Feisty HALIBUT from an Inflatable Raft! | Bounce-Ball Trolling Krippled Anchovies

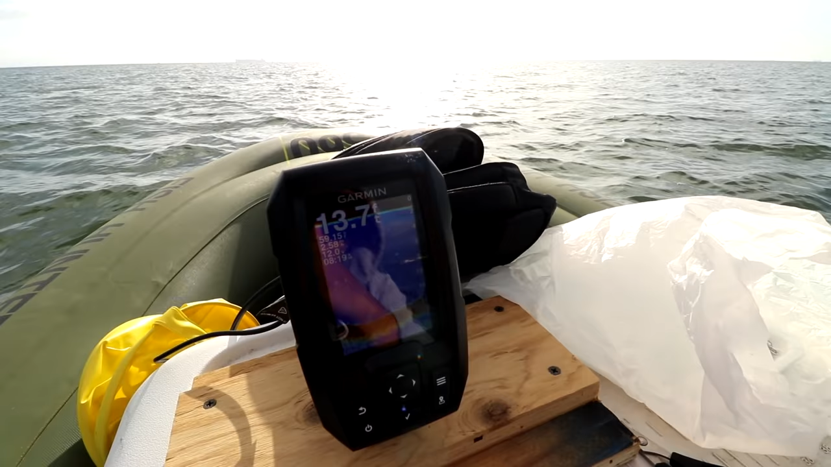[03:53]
and they seem to be stacked like around 6 to 8 feet. So I've actually seen a couple clouds of them, which is pretty interesting. Look, there's a big blob right here. See, that's being picked up on the camera.
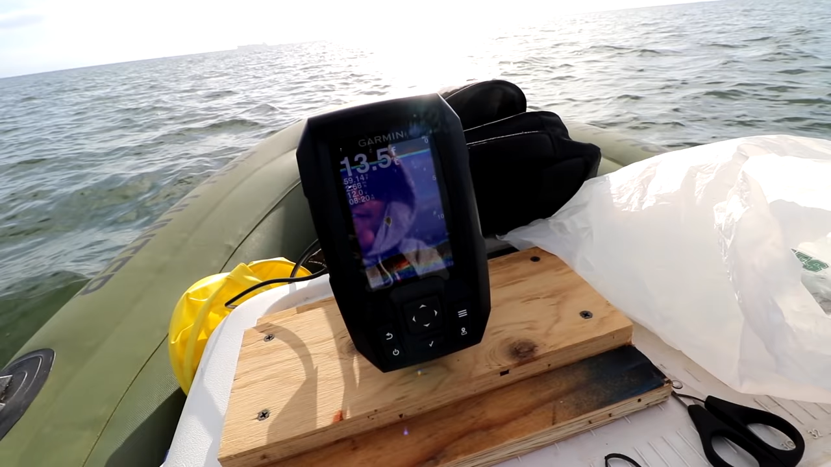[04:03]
Yeah, right about 10 feet. So, I don't know. If a halibut don't want to bite my stuff, maybe I'll mix it up and throw a couple hair razors or a couple of those halibut kind of squid jigs that you've seen out in the Pacific Ocean that guys tend to jig with.